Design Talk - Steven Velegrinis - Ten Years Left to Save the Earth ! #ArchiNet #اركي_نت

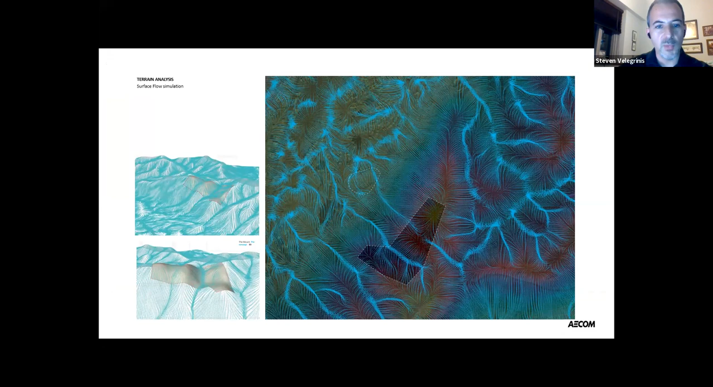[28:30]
So we had to actually understand the way water moved across this site and let that shape development. Um, at the same time, we were using tools like, uh,